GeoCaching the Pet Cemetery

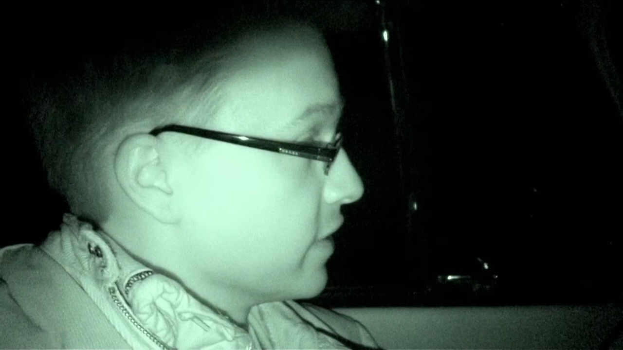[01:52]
secret thing is we don't really have any other flashlights other than our phones but we do have the infrared on the camera so maybe we're gonna be able to find it the code or the secret word like the hint is cedar so maybe there's a cedar tree around here that's got the matchbook but yeah we're gonna see what we can find well there's a huge tree over there whoa
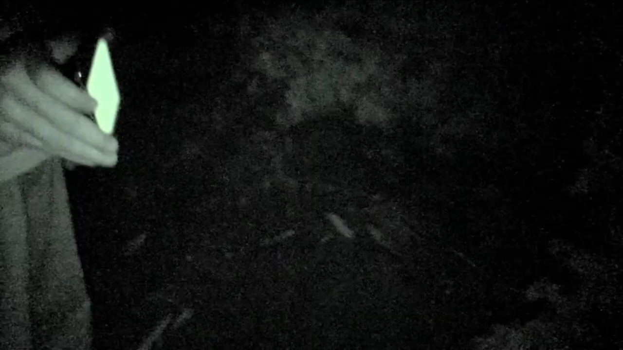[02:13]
you think it's so bright that's a cedar tree though you sure yeah well here's the thing
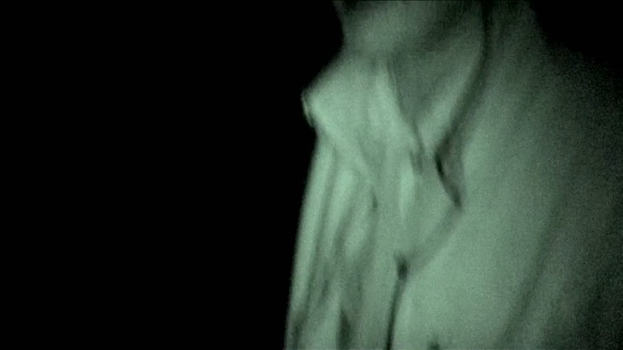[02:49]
oh man brutal i don't know what the hell this is it's
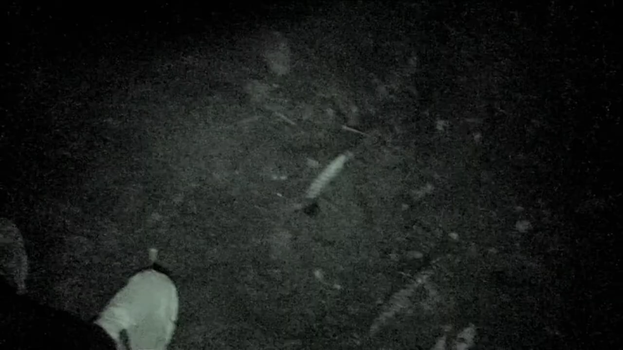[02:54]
like a huge mound of dirt man the code is cedar it's
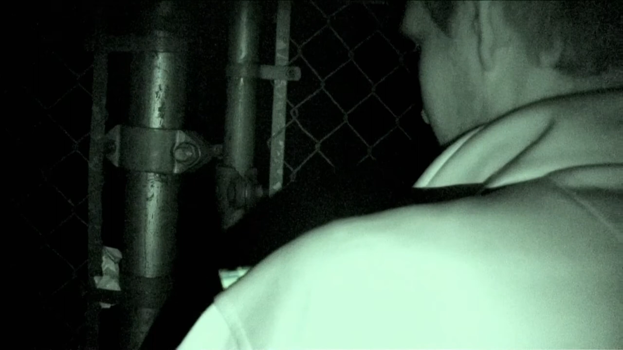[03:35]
it's got barbed wire here man
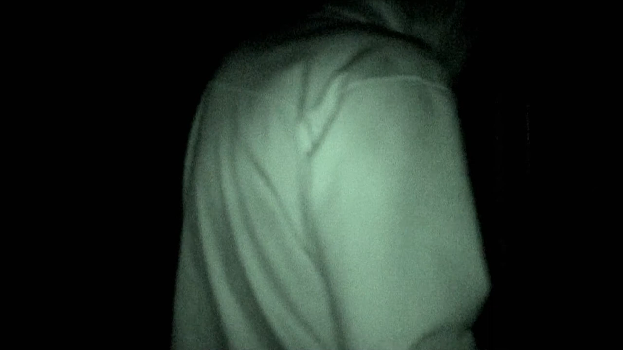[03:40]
dude you can just walk right in
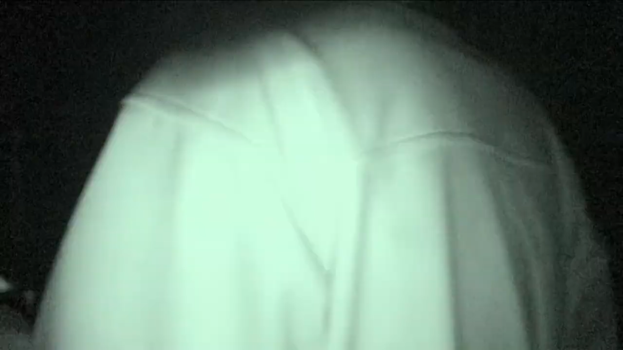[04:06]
i don't know what the heck we're looking for here it's supposed to be a camouflaged match matchbook tin or something shine it all around the back there's like a plastic flower yeah maybe that's something do you think that that's something that someone might have left behind
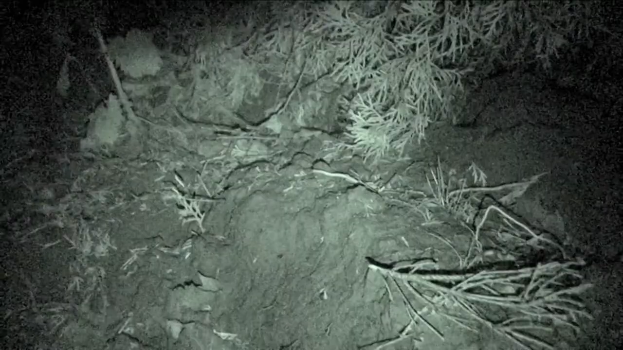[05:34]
i can't see anything i can just see some bushes some twigs